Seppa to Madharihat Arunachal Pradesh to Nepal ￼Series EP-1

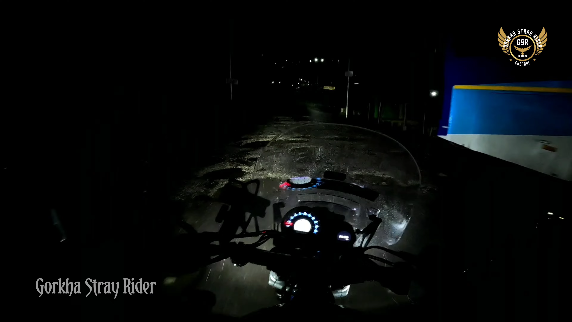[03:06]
गाइस अभी बाना पहुंच गया, ये बाना ब्रिज है, 5:40 हो गया गाइस,
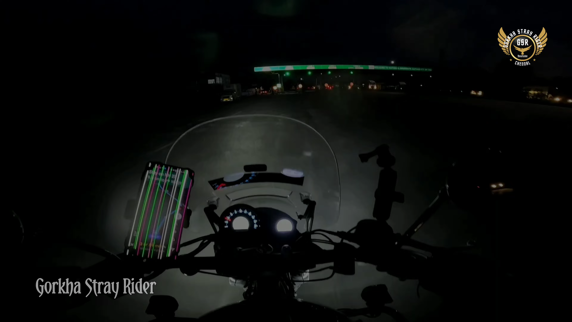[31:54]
देखिए गाइस सुबह निकला, रात हो गया,
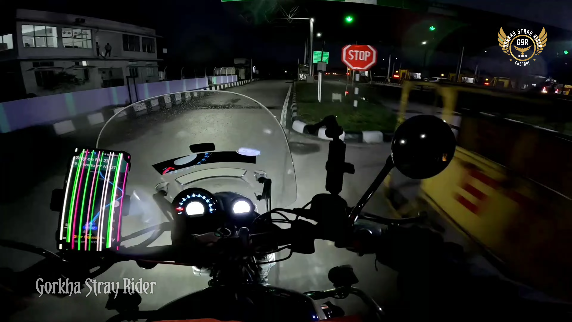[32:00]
टोल प्लाजा गाइस अभी 6 बज गया, उपाय नहीं है, आज तो बदन में पूरा थक गया। सुबह से गाइस 500 किलोमीटर हो गया रनिंग, सिलीगुड़ी 238
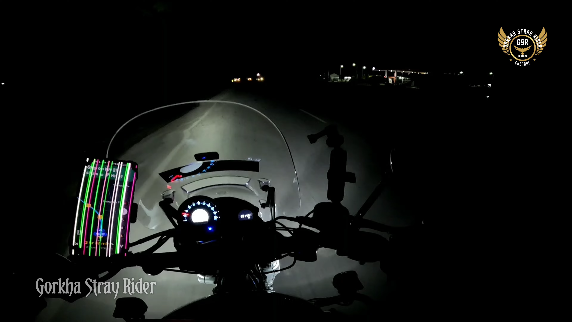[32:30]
कैसे, और सिलीगुड़ी 238 है गाइस। अभी शाम का 7:10 हो गया गाइस, ये टोल प्लाजा आ गया।
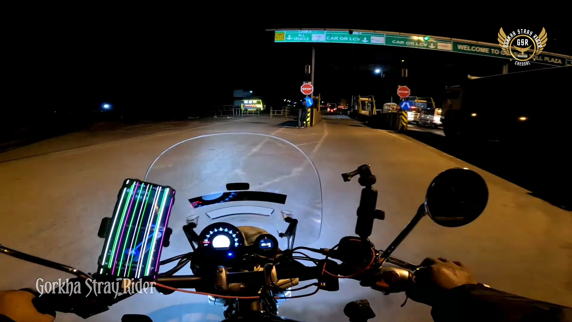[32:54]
गाइस ऐसा रास्ता है, रास्ता काटना ही मुश्किल हो जाता है,
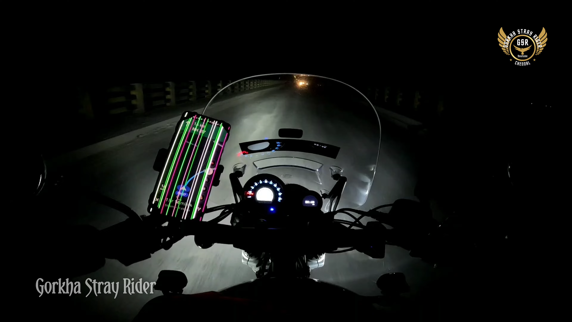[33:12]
इतना लंबा रास्ता अभी खराब। गाइस ये आसीमारा का जंगल है, अभी मैं आसीमारा में हूँ।